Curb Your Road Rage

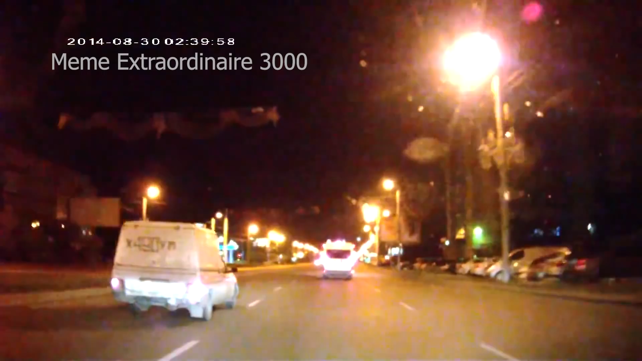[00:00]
Я же в воскресенье на выборы иду, знаешь как будто плакат увидел, что 14 сентября все идут на выборы. Собрасти сентября. Подожди, что там? Давай Тему разбудим вот уже. Да Тёма и не спит, да, Тёма? Тёма? Вставай. Слушай, объезжай, 3 часа ночи уже задролол.
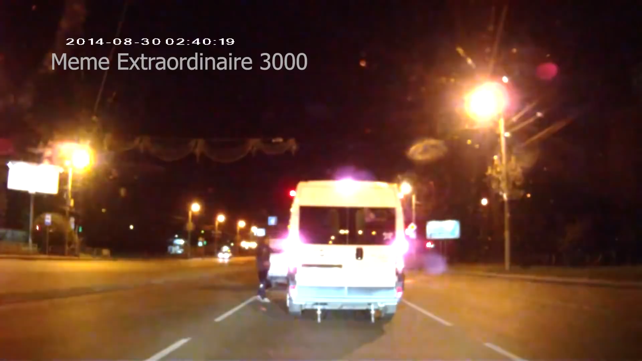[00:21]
Да не говори, уже глаза смыкаются. Ребят, поехали, а? Че там такое? Ну поехали, ребят. Че это?